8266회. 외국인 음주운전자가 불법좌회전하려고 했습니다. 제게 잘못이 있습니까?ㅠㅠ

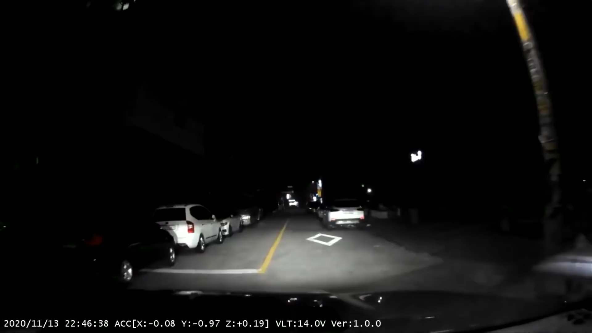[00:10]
라이트 불빛 보이는 데가 한 3, 40m로 봐도 될까요? 여기에서 쭉 가는데요. 오!